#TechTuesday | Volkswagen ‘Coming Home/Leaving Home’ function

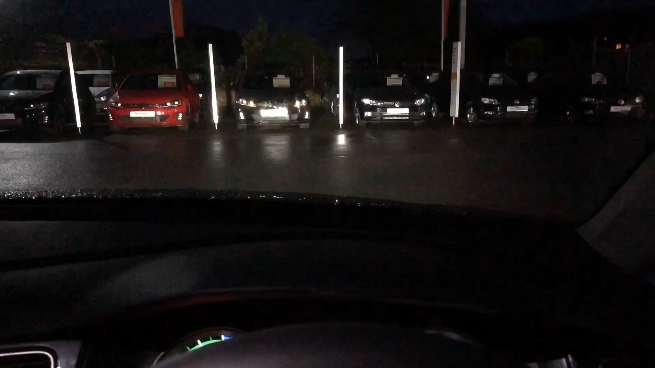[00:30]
on so we've reached our destination we're going to turn the key off as you can see all the lights will then go out.